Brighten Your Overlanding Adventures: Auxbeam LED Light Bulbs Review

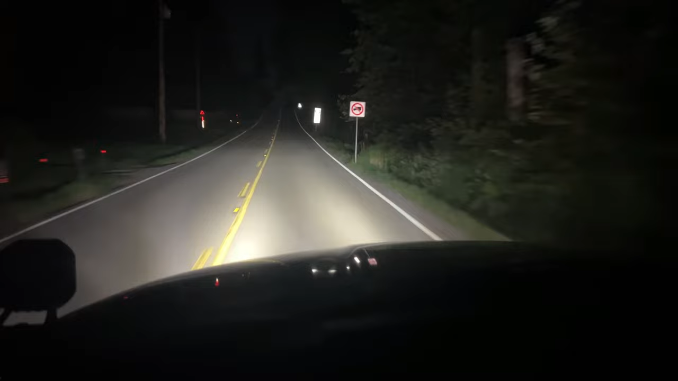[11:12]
This is how I drive. Lots of light on the road.